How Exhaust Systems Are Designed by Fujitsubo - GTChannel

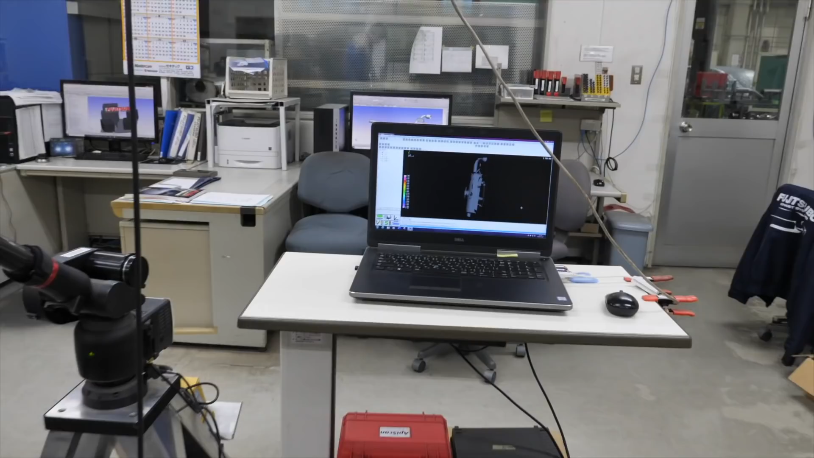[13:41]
And so now we can see after he runs the infrared camera
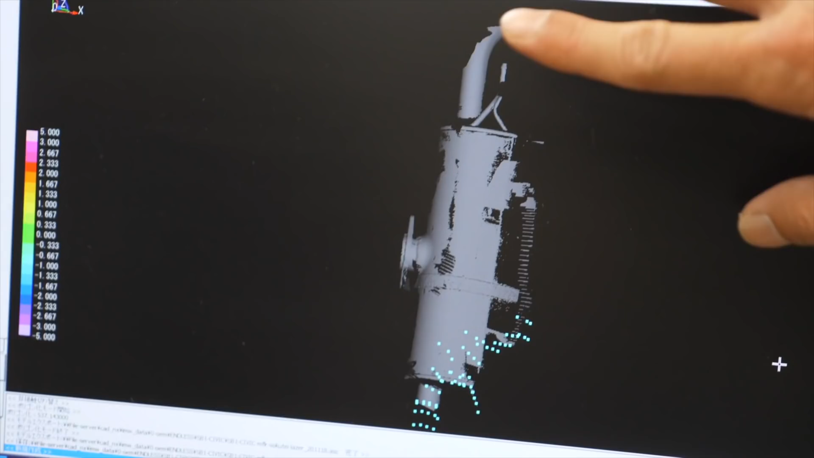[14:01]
image of the 3D shape of the original.